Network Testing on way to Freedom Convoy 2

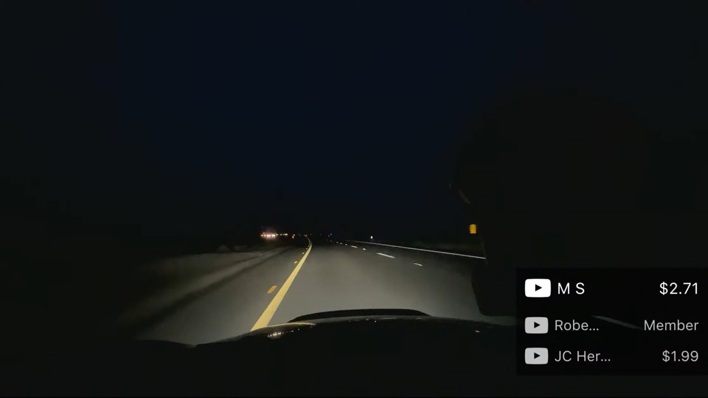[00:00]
All right, hopefully this is better.
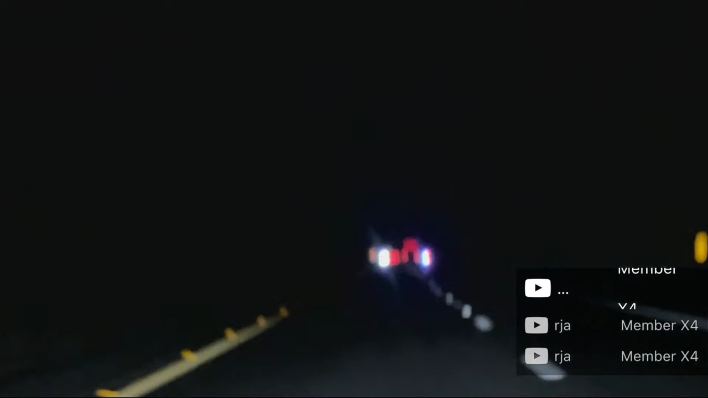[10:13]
You guys can see all the flashing lights up there.
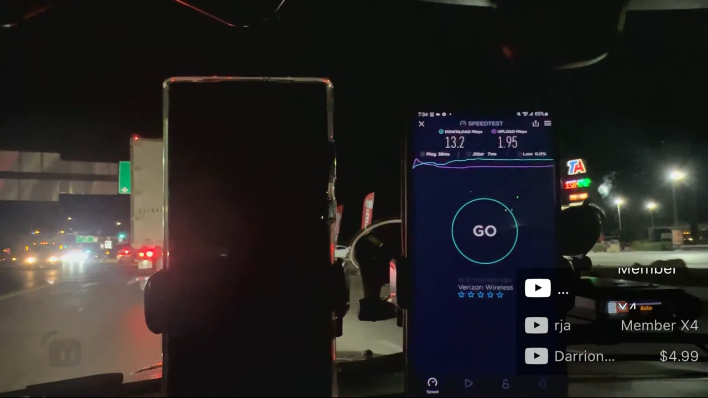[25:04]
Look at this, guys. Look at all the trucks, dude.
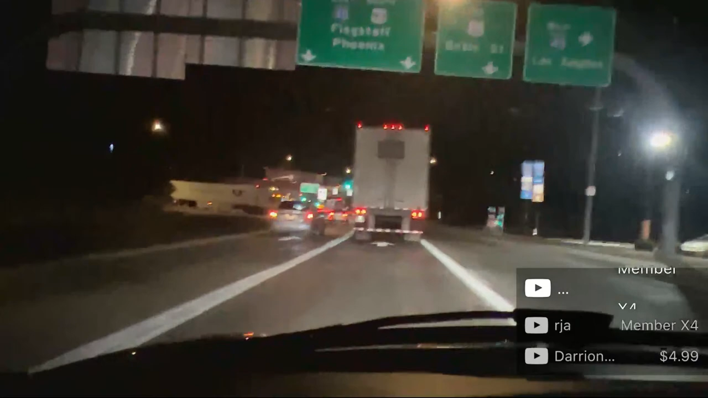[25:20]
Thank you. Man, dude, it's a lot of trucks here, a lot of trucks. More traffic than usual here, I'll tell you that much.